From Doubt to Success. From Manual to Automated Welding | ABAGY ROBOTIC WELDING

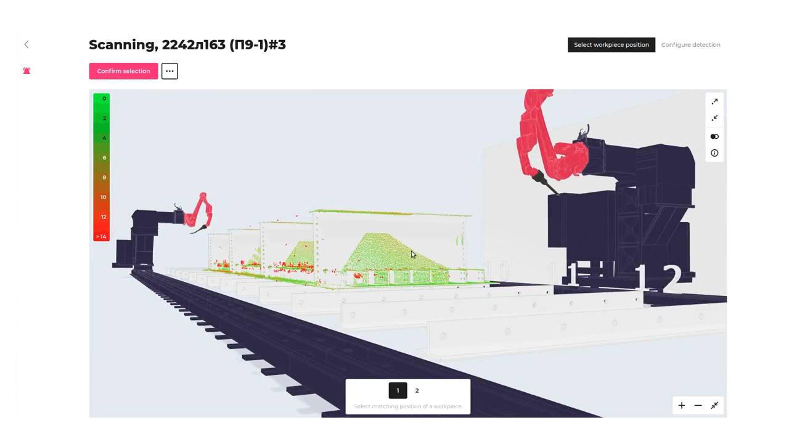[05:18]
Green dots indicate that the part matches the previously loaded 3D model. Red dots show where the part deviates from the 3D model.